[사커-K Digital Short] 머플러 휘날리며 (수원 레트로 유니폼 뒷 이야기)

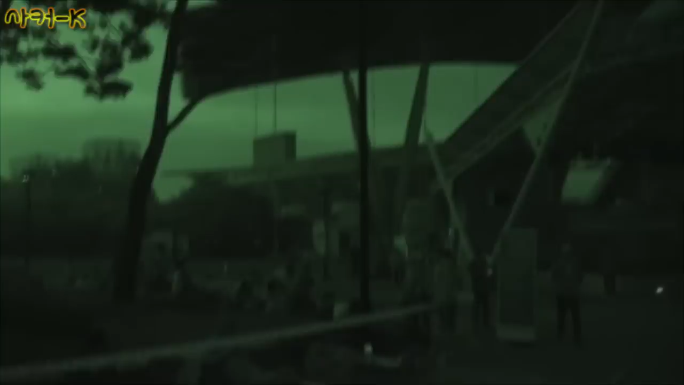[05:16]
보는 게 나을 것 같아요 내가 뭐 어떻게 얘기를 나이트샷에서 어두워서 아무 뭐 그냥 사람의 움직임만 보이는데 일단 지금 현상은 이렇습니다